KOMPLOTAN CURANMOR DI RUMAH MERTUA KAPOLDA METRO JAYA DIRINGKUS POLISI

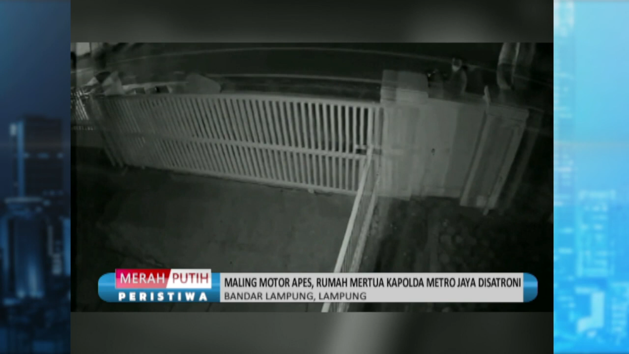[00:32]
Ini adalah rekaman CCTV saat Nuri dan komplotannya menggasak sepeda motor dari sebuah rumah di kawasan Pahoman, Bandar Lampung, Lampung pada awal bulan Mei lalu. Dalam aksinya Nuri berhasil membawa kabur sepeda motor metik yang terparkir di dalam garasi. Tapi Nuri tak tahu rumah yang dia satroni bukan rumah orang sembarangan.
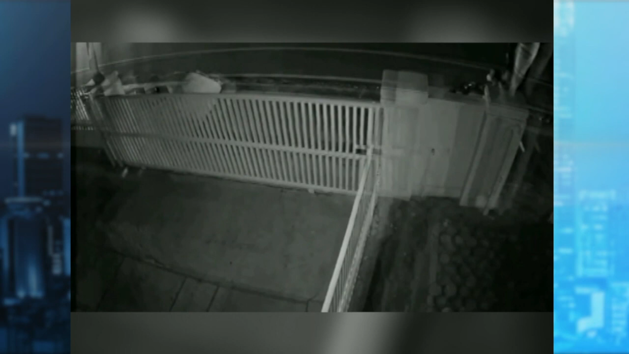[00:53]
Rumah itu rumah mertua jenderal, Inspektor Jenderal Fadil Imran, Kapoda Metro Jaya. Pastilah polisi-polisi di Lampung tak mau kehilangan muka rumah salah satu pejabat Polri di satroni maling.